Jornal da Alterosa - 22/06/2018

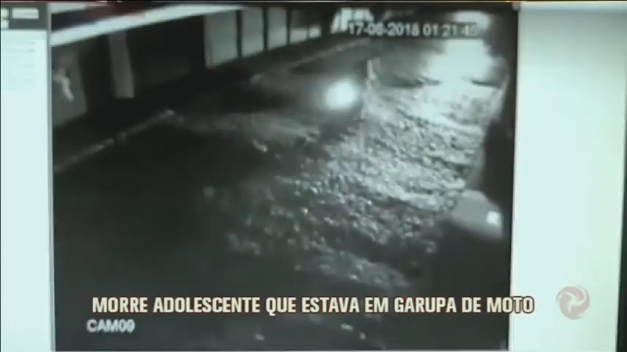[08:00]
As imagens do circuito de segurança registraram o acidente. De acordo com a polícia, quem pilotava a moto era Elton Lucas Tostes Assis, de 17 anos.
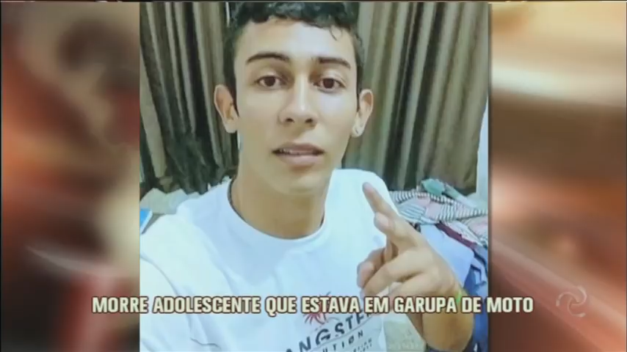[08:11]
A polícia acredita que Elton não tenha parado a motocicleta após uma abordagem dos militares. Isso porque ele não era habilitado. A adolescente de 15 anos estava na garupa.
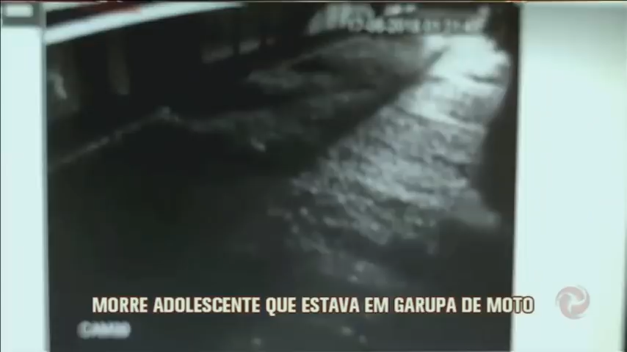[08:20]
Veja nas imagens que a viatura da PM persegue a moto. Elton atravessa o cruzamento em alta velocidade. Um carro que vinha pela rua Comandante Soares acerta em cheio o veículo. As vítimas são arremessadas para longe e caíram na calçada.